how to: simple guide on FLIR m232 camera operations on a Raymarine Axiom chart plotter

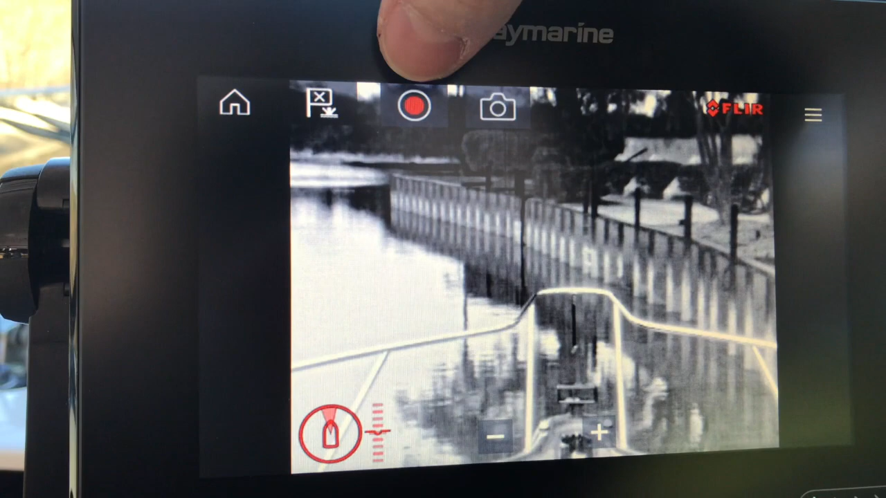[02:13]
You can actually record video into an SD card or the photo button.
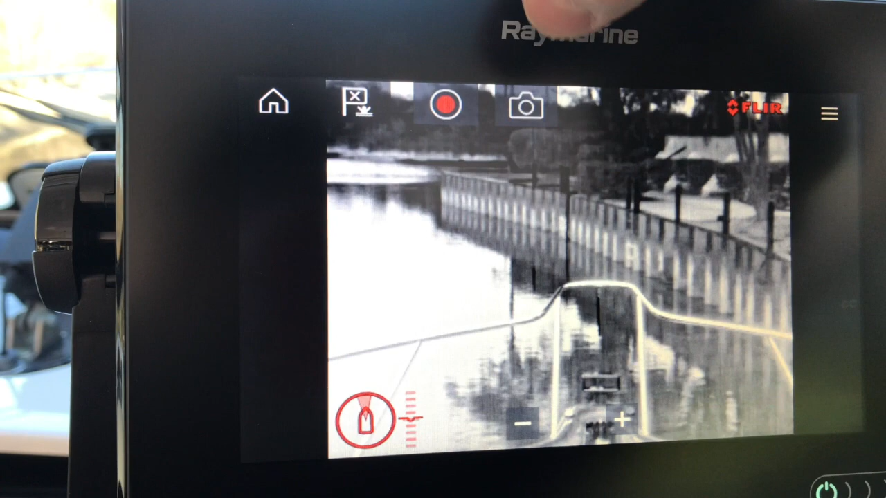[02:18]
You can grab a snapshot and save it on SD card as well.
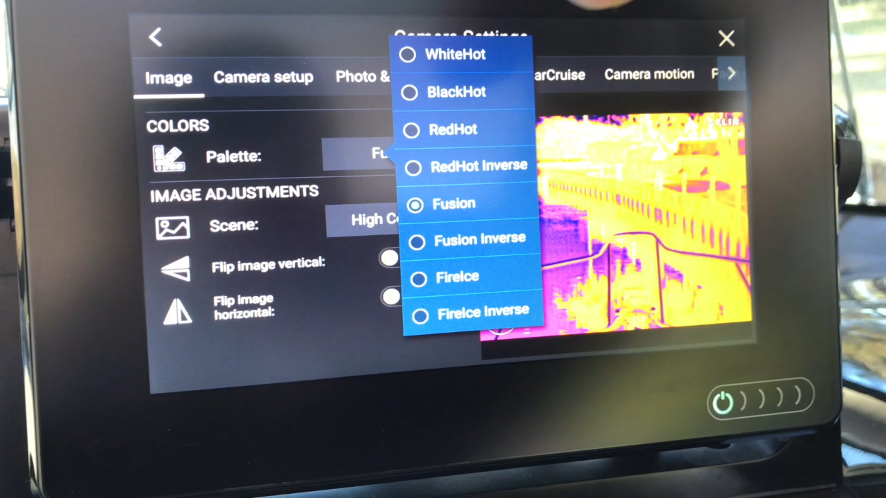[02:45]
You can also do different scenes kind of like a preset.